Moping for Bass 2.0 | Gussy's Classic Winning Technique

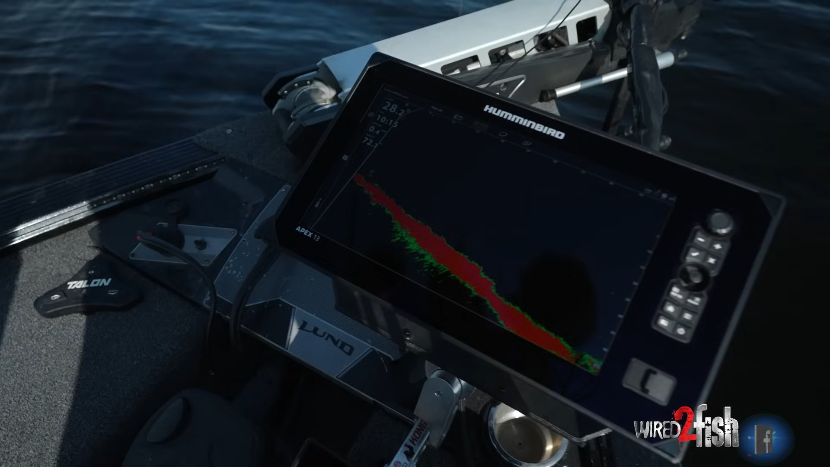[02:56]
So my bait's right here. There's a fish on it. That looks like a big blobby bass, kind of.
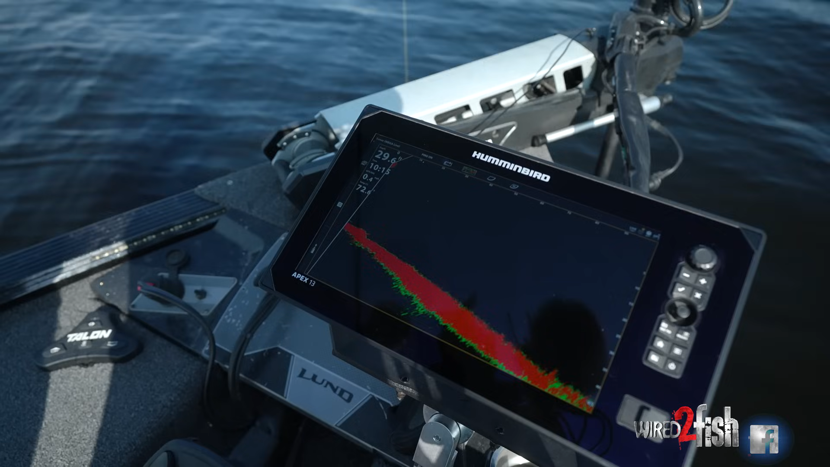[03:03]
There's quite a few of them down there near the bottom.
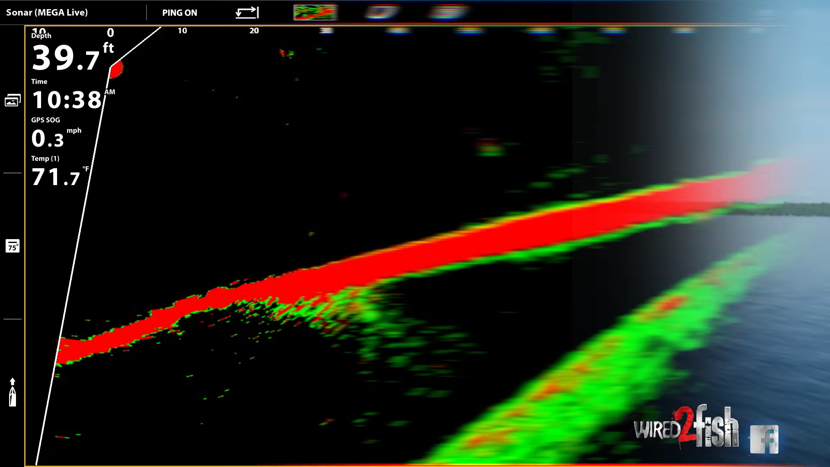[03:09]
On screen: depth 39.7 ft, water 71.7°F, speed 0.3 mph
I don't know if they just don't like the no wind or what, but we finally tricked one.
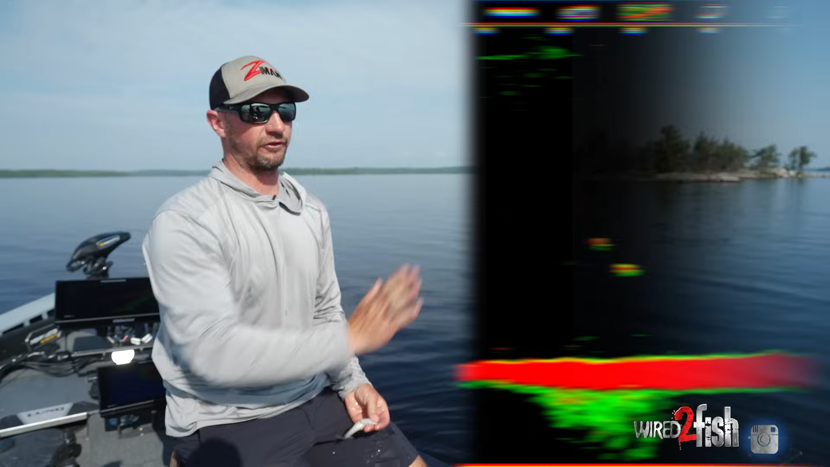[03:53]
And often when that happens, I mean, it's just a rush up, wham, they get it. But that one actually followed it for probably 10 or 15 feet. And, you know, you just keep swimming it. And it's hard not to like want to jig or move your rod, but I just keep reeling it slow and steady. And I just felt a tick.
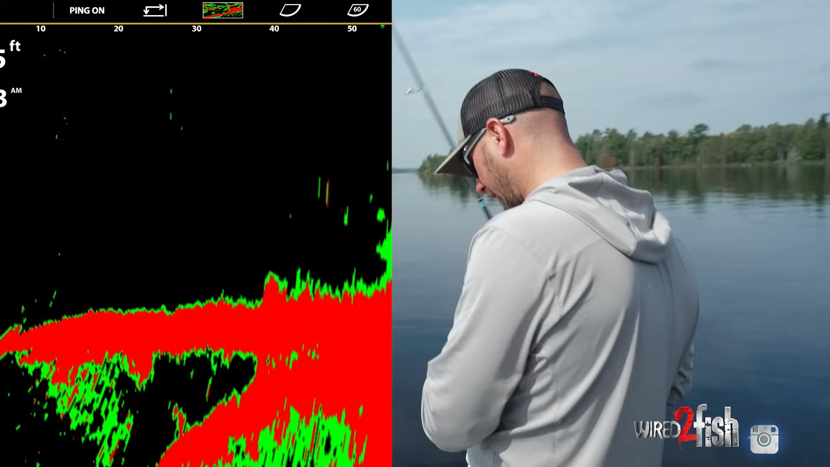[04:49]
That feels good. Those ones were angry about it. Look at them all. Yeah, that's a better one. Look at the, look at the screen.
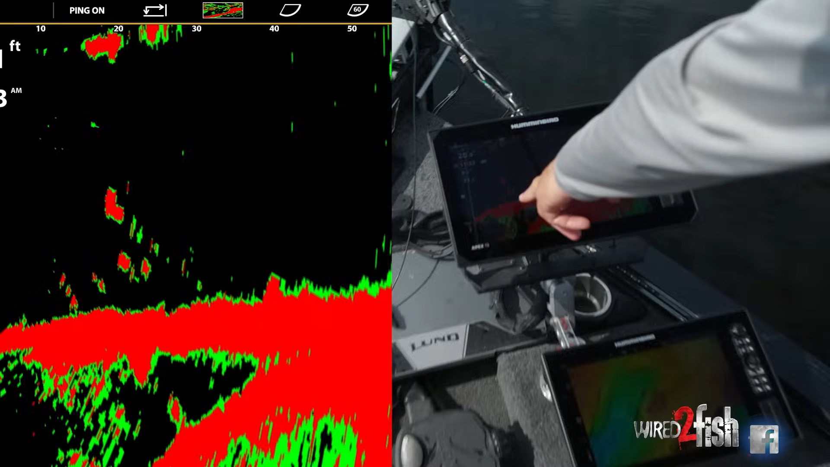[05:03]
There's probably a school of like 20 down there, maybe. I don't know. There's so many. Wow.
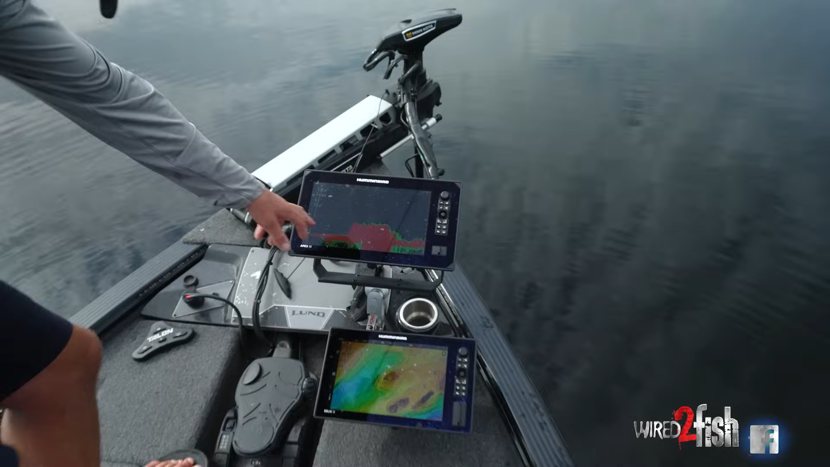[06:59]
You know, I didn't see any fish there, but there was a couple of them just right here on top of that rock and, uh,